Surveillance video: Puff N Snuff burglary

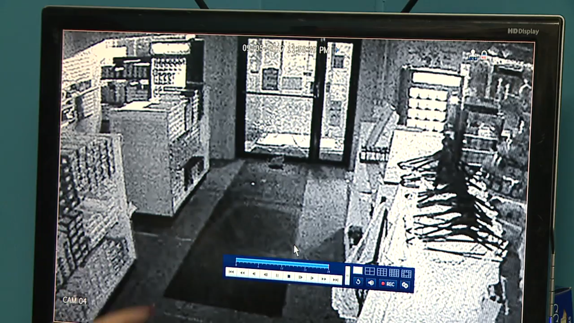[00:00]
He'll be right there. I think I'm a few seconds back. There he comes again.